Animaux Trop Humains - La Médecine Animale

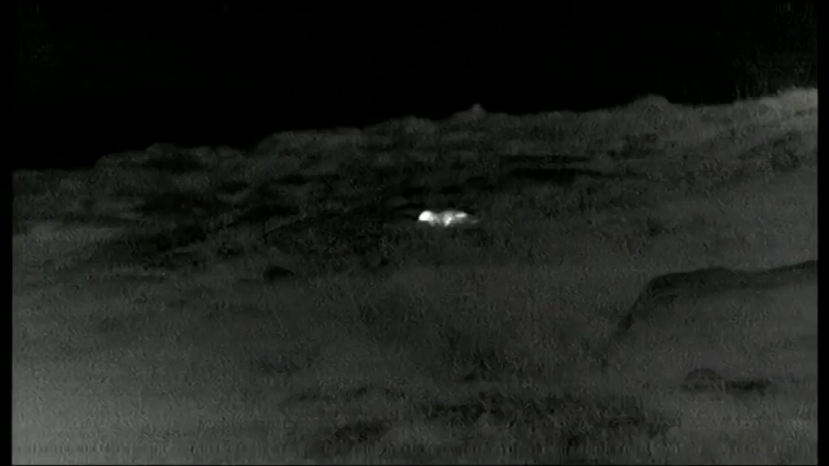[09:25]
vers la fin du mois d'août avant que les longs mois d'hiver ne fassent leur apparition les puffins adultes abandonnent leurs poussins pour migrer vers l'Atlantique Sud
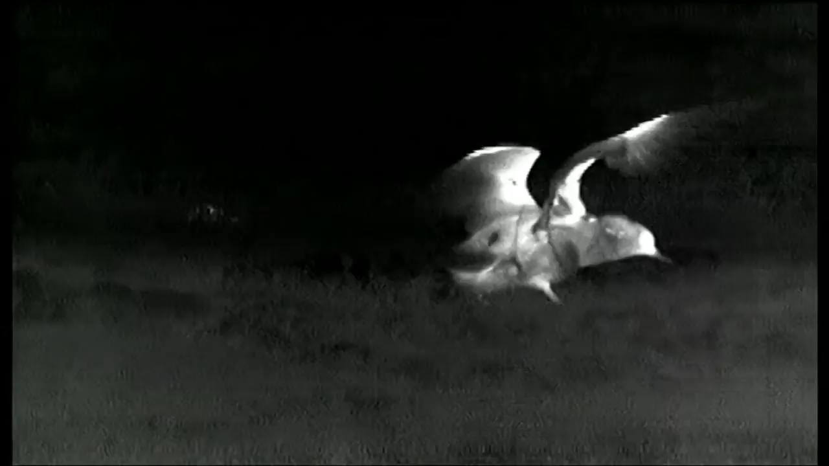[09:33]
protégés par la nuit les poussins émergent de leur terrier pour s'exercer à voler en pré
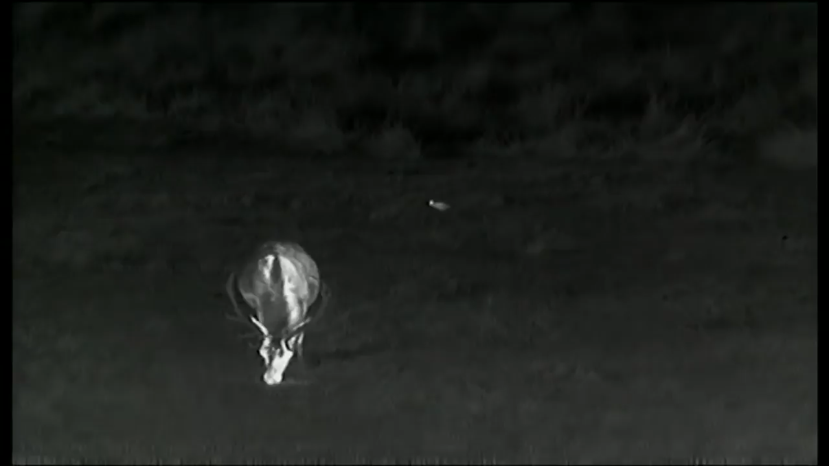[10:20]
où l'herbe est enrichie par leur fionde pour les poussins encore au sol ces ruminants représentent une menace mortelle